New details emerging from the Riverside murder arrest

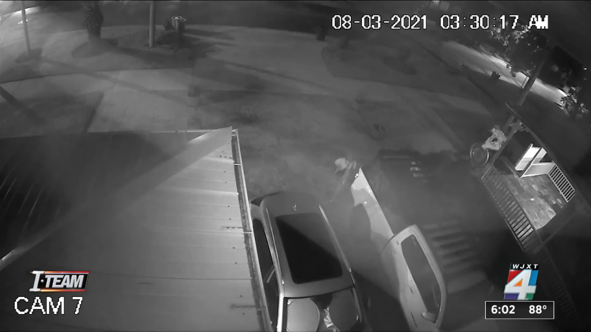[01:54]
A viewer also sent news for Jax this video, showing what appears to be the same man trying to open up car doors in the same neighborhood two hours before the murder.